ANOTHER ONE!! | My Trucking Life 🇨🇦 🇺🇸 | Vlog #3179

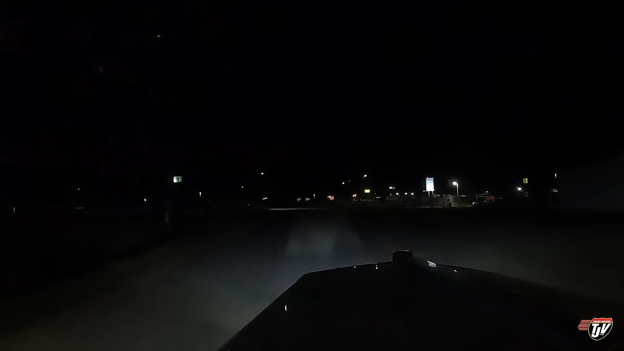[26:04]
Parking spot for me. Nice. trucks here today. A spot for me and a spot for someone else, yeah. So thank goodness we found a spot. There's the truck stop just over there.